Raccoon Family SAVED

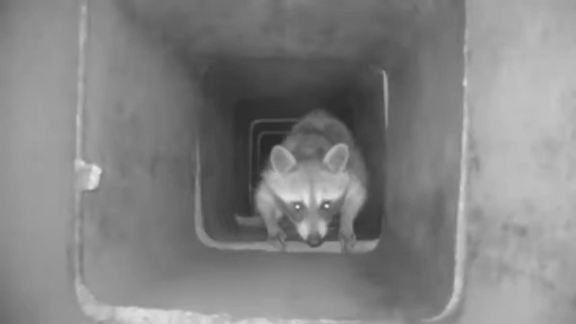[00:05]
Chimneys can offer great den sites for raccoons.
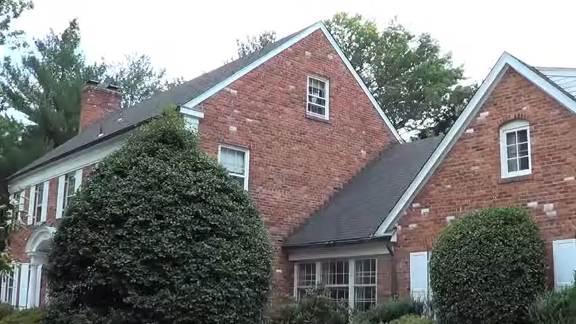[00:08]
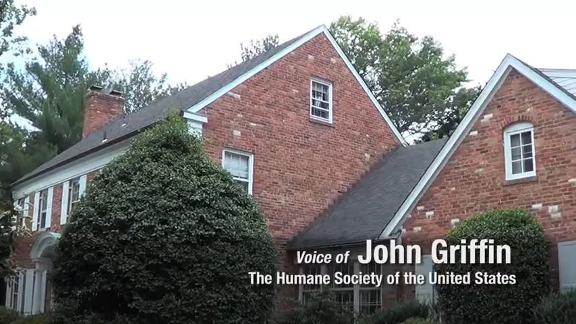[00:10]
An improperly capped flu on this church in Washington, D.C.
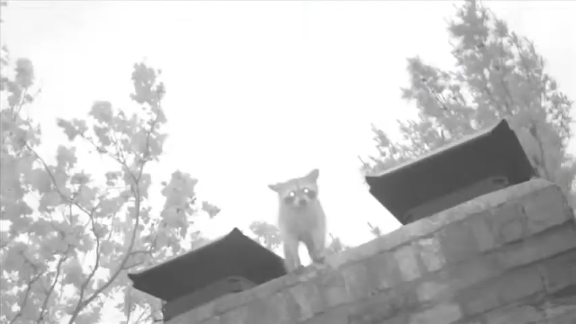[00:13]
provided a mother raccoon access to an excellent opportunity to raise her young down on the smoke shelf.
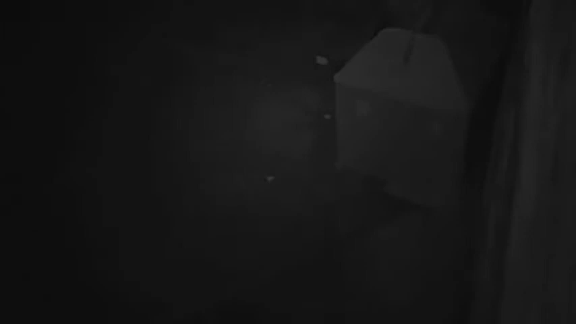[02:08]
That night, the babies emerged from the reunion box.
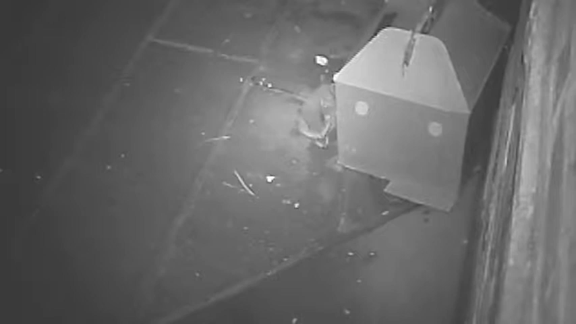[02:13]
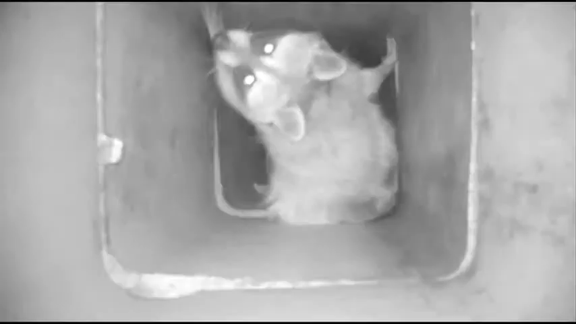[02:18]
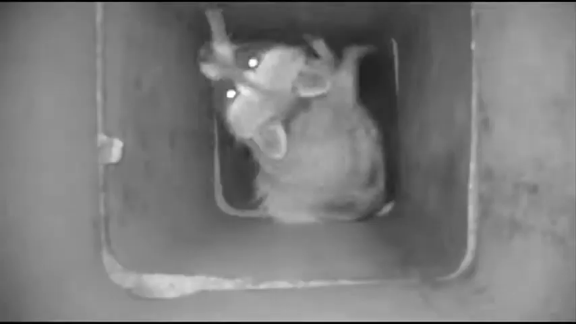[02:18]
Soon, Mom was on her way to greet them.
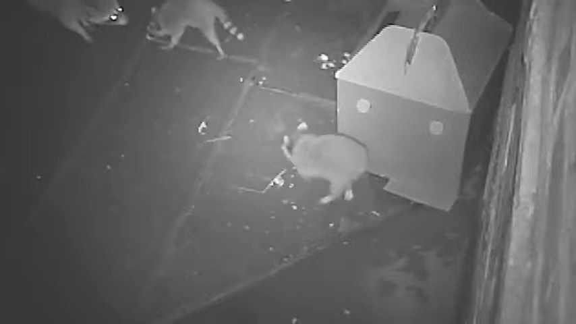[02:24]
Once she retrieved all three babies, she was off to take them to one of her other known den sites in the area.